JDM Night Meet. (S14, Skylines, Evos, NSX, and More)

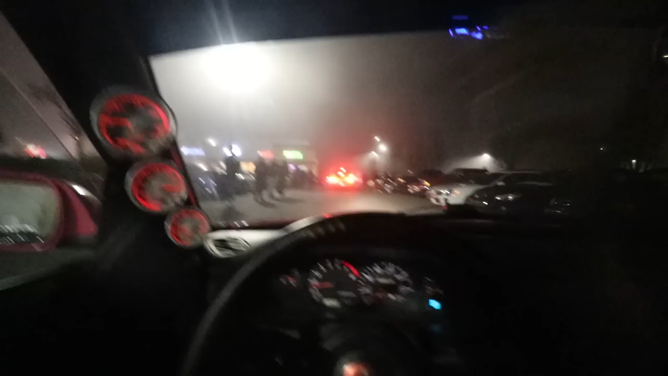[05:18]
We're rolling up to a foggy meet out here in the cotton candy machine. Oh, that was a spot.
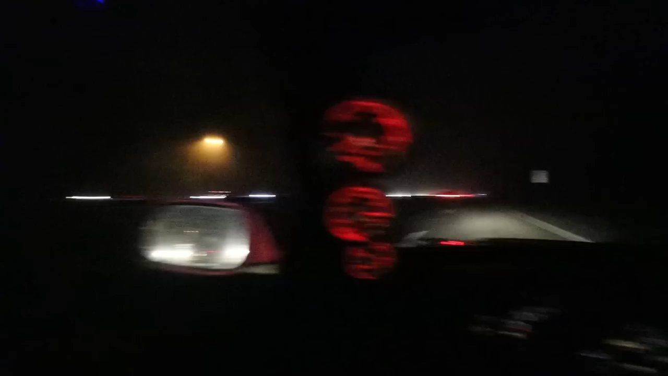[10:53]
It's actually kind of hard to see out here with the visibility and all the fog. Oh, shoot. Oh, my God.
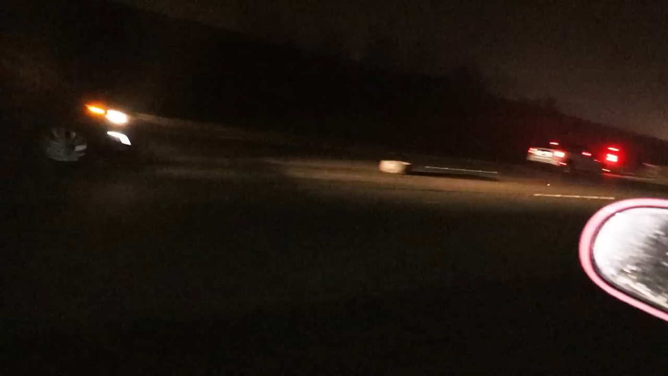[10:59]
That's a wheel on the road. Oh, my God.